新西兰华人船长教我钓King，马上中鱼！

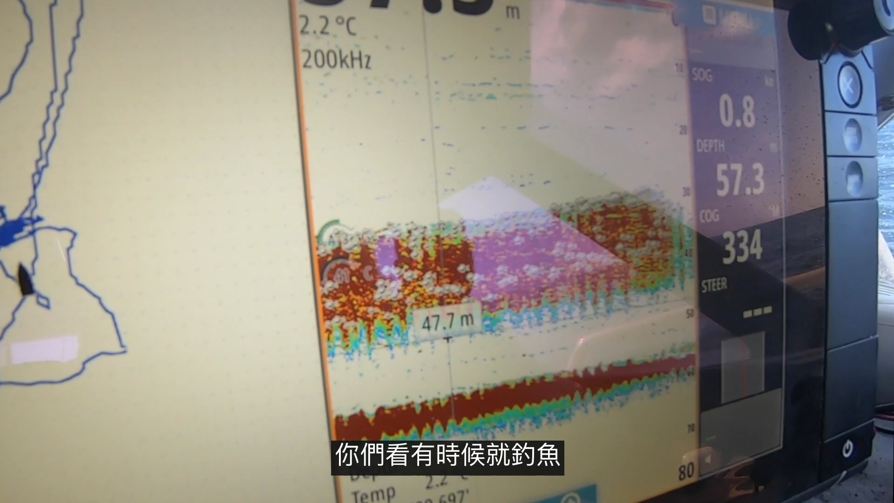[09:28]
On screen: water 2.2°C
你们看，有时候这个钓鱼就是讲运气，鱼其实就在这里，厚厚的一大群一层，但它就是不咬啊。
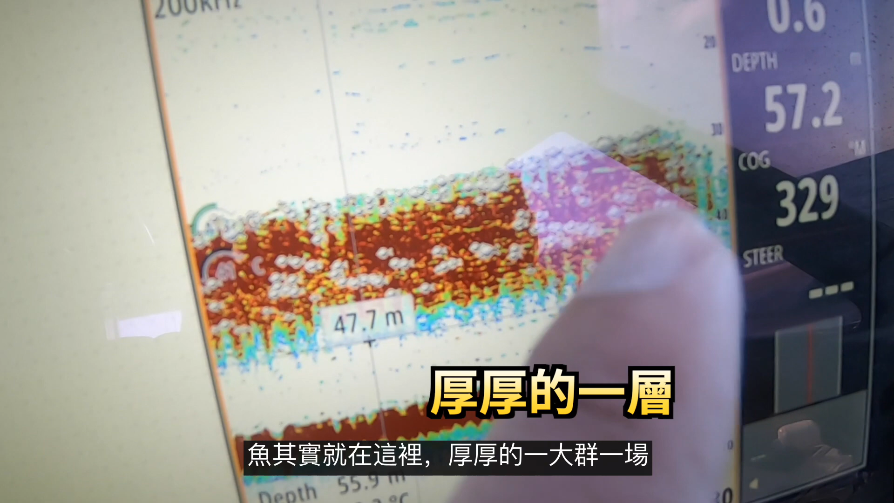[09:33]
所以这个钓鱼有时候看技术，